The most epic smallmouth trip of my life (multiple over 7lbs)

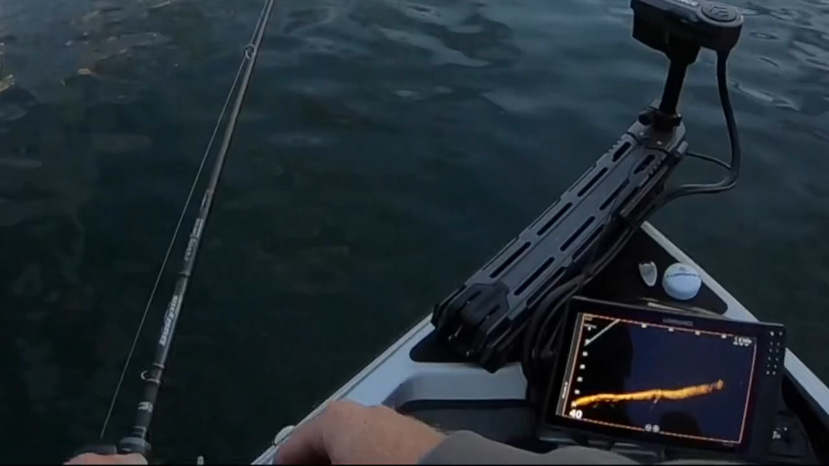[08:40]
Dude, those are big. Right there. Down. Oh, right there. Real. Here he comes. Oh, shit. Big. Big?